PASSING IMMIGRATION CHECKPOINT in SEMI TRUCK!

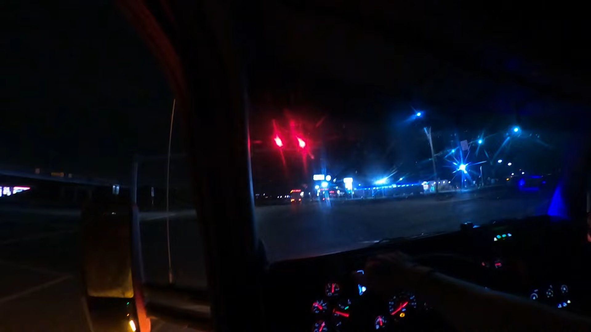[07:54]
Man, this light always takes so long just to turn green. This light kind of don't like stopping here.